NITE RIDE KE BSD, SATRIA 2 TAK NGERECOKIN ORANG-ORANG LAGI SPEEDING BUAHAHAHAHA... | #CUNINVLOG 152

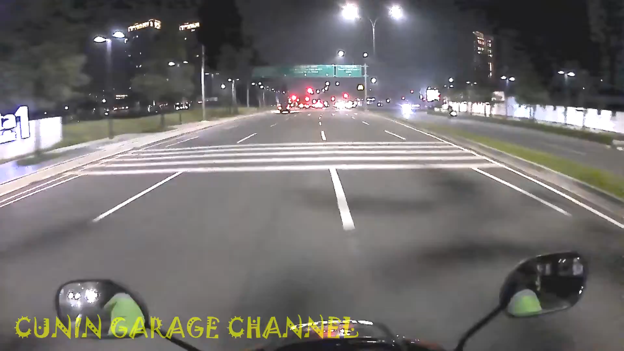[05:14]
Ngeri kagak itu? Airak mau ngejar gua. Satria Baja Hitam maju terus.